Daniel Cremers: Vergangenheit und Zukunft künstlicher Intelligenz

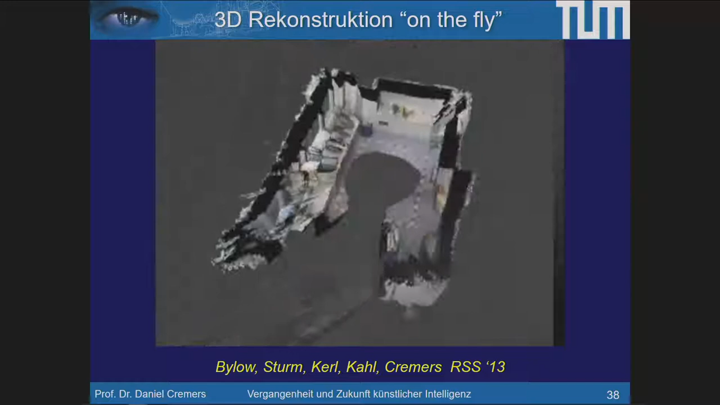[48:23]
Aber die fliegt autonom rum und im Laufe des Fluges entsteht ein farbiges 3D-Modell des Raumes.
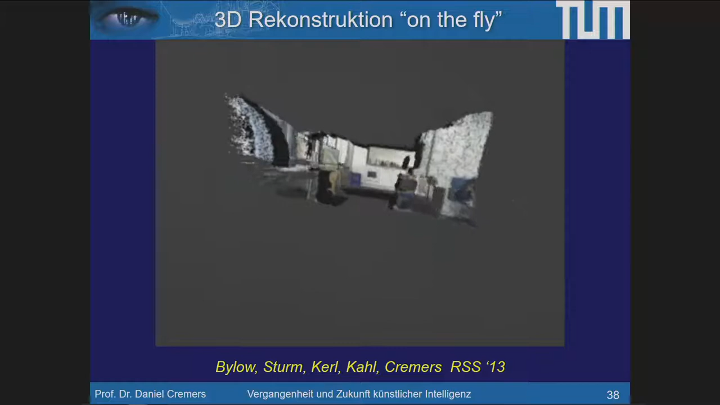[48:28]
Sie können also Drohnen jetzt entwickeln, so wie Sie es hier sehen,
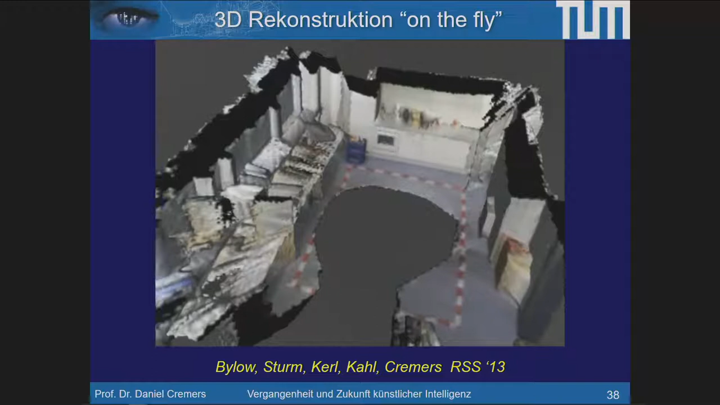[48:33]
die voll autonom ihre Umgebung explorieren und im Rahmen der Exploration farbige 3D-Modelle der Umgebung entstehen lassen.
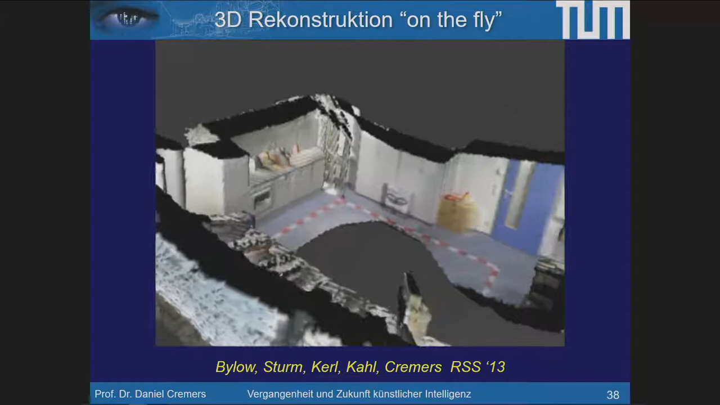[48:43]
Und wenn Sie sich vorstellen, wie lange ein Mensch braucht, um mit entsprechenden Technologien so einen Raum auszumessen, ist natürlich der Vorteil ganz offensichtlich.
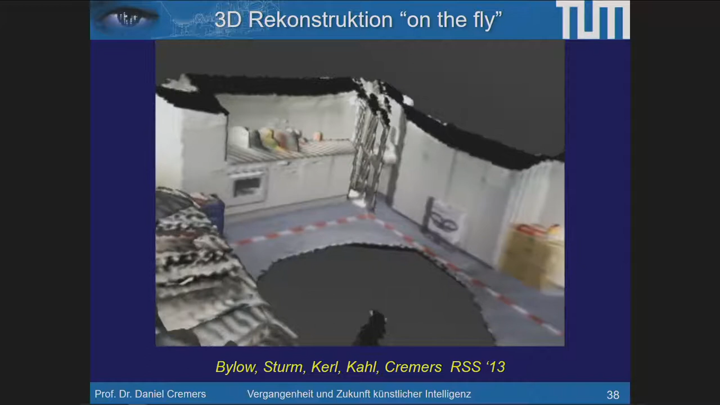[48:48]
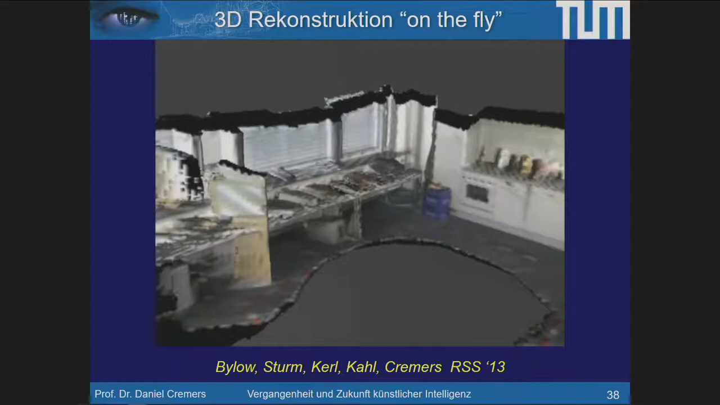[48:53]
Einfach die Drohne hinstellen, Knopf drücken und wenn sie fertig ist, ist der Raum voll erfasst.
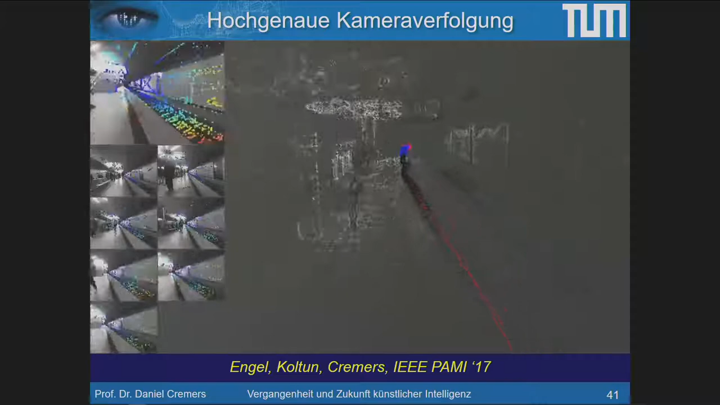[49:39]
Da haben wir eine Kamera, mit der wir durch die U-Bahn in Garching laufen und Sie sehen, ich kann die Kamera verfolgen,
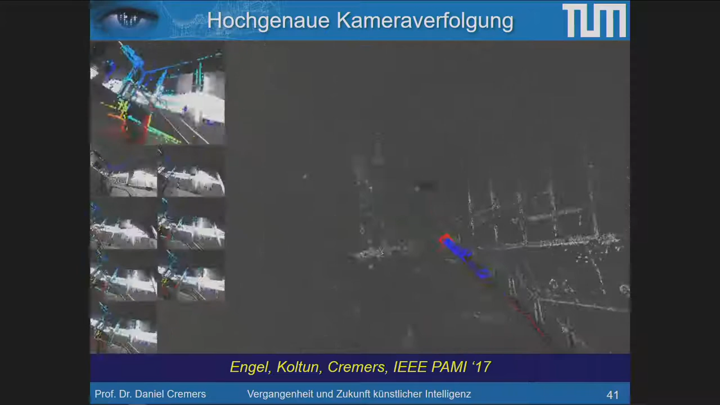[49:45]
durch den ganzen U-Bahn-Schacht hindurch, hinten wieder raus und zurück, mit einer Genauigkeit,
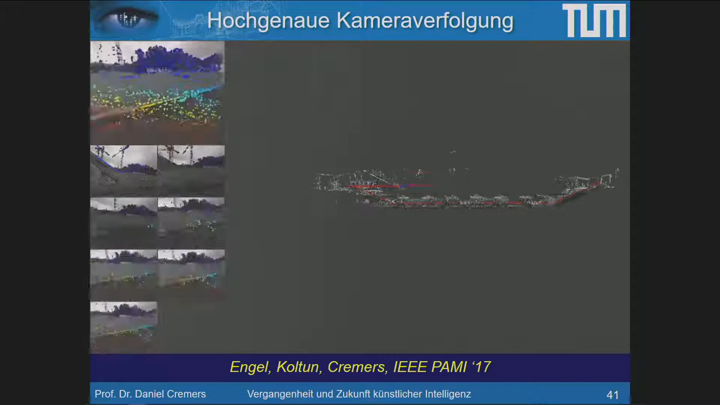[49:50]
Sie sehen es, ich verfolge also immer, wie bewegt sich die Kamera, wie dreht sie sich, wie verschiebt sie sich von Bild zu Bild. Und das sind tausende von Bildern und ich mache natürlich immer kleine Fehler in dieser Schätzung, die sich akkumulieren, das nennt sich dann Drift in der Community, dass Sie eine Verschiebung reinkriegen und die sehen Sie hier, das Fahrrad, was hier steht, ist zweimal rekonstruiert worden. Das heißt, da ist ein Versatz entstanden über diese ganze Strecke, aber wie groß ist dieser Versatz?
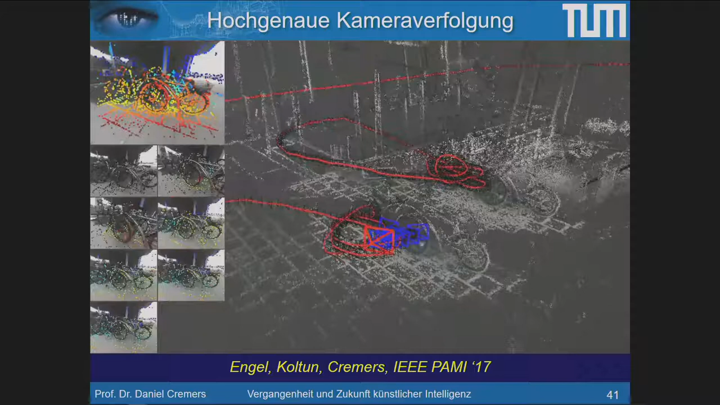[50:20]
Der Versatz ist ungefähr, ich würde mal sagen, zwei, drei Meter auf eine Laufstrecke von Hunderten von Metern. Sprich, die Genauigkeit dieses Verfahrens ist unter ein Prozent.
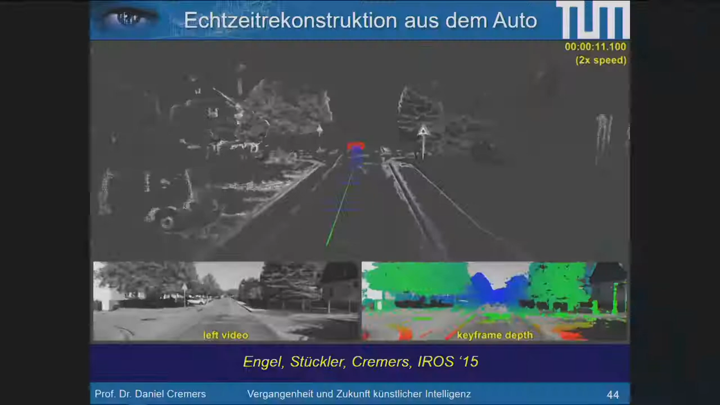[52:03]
Sie können solche Verfahren dann auf die Autos packen.
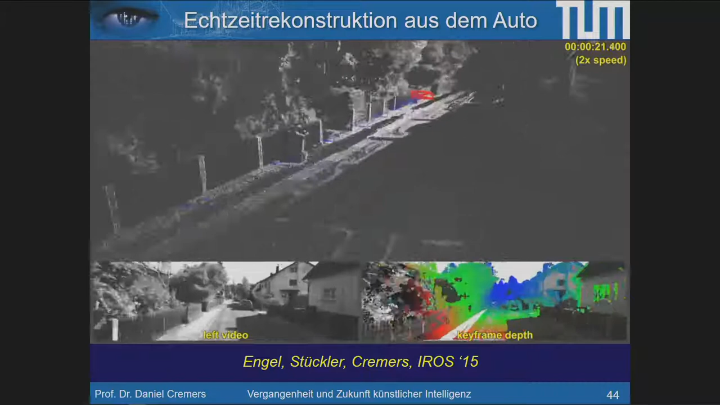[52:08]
Hier sehen Sie eine von zwei Kameras, das ist eine Erweiterung auf zwei Kameras und da sehen Sie,
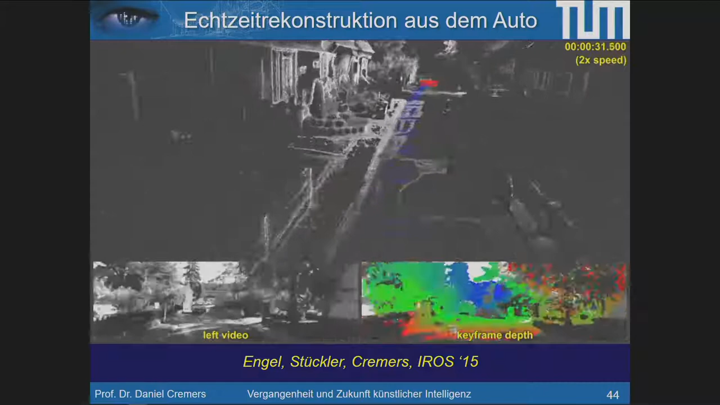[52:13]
wir können in Echtzeit die ganze Welt vor dem Auto rekonstruieren.
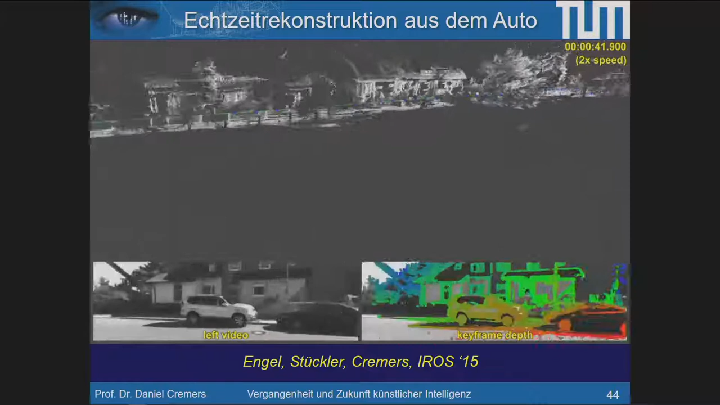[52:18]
In einem sehr hohen Detailgrad und einer sehr hohen Präzision.
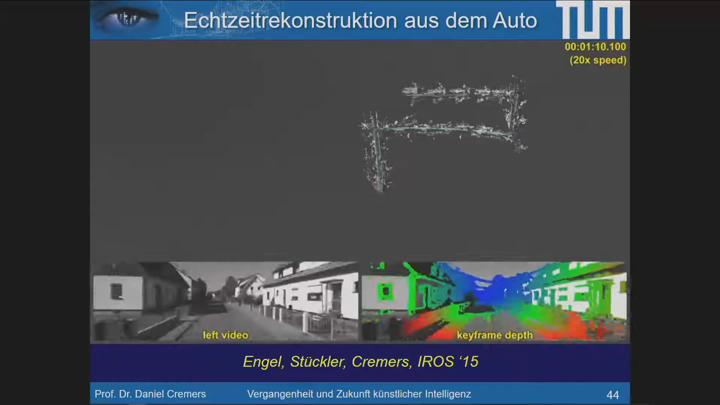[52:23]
und Sie sehen, die Präzision ist so hoch, dass wenn ich hier einmal um Block fahre, passen die Strukturen zusammen.